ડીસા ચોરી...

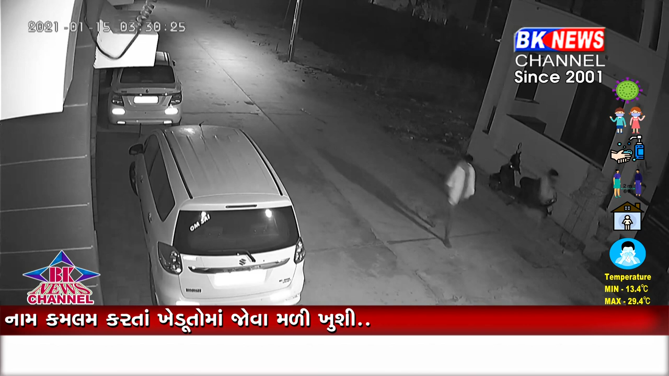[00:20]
� સોસાઇટીની તો ઉત્રાઇણની રાત્રે આ વિશતારમાં પોલિશની આખોમાં તૂલ નાખીને
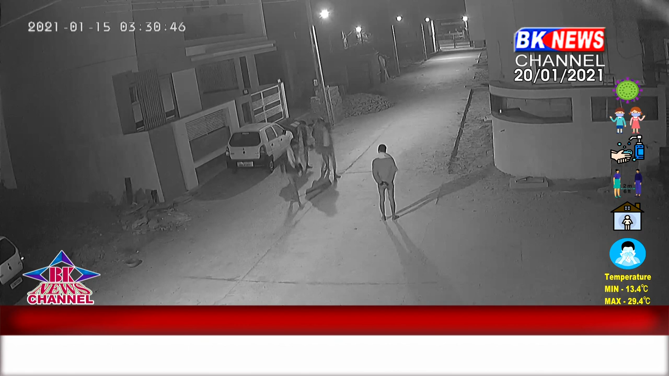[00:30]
ચૂરી કરવાંમાં
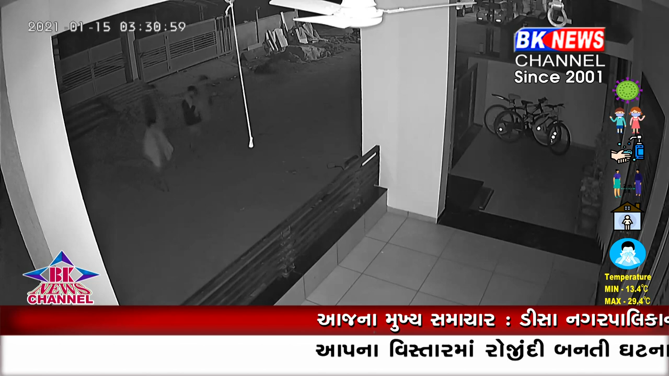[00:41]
ત તસકરો ખુબજ આયોજન પૂર્વક ચૂરી કરી રાય છે જેમાં એક વેક્તી બાહાર રઈને અવરજેવર કરતા લોકો  પર ધ્યાન રાખે છે જેયારે
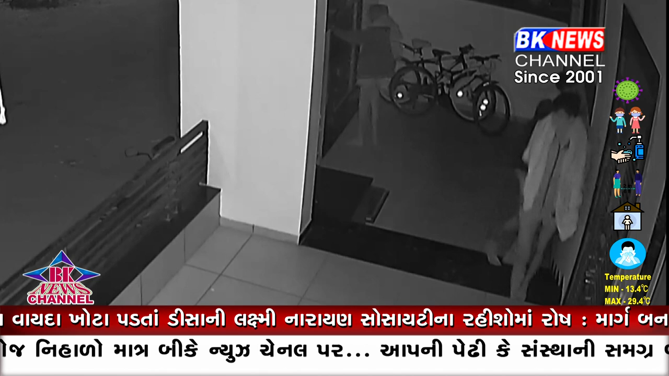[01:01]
અન્ય એક વેક્તી મકાની ગેલેરી માચ બેસીને નજર રાખી રયો છે જેયારે જણા મકાનના મુખ્ય દરવાજને ખુલવાનો પ્રયાસ કરી રાયા છે તેમની આ હરકત દરમ્યાન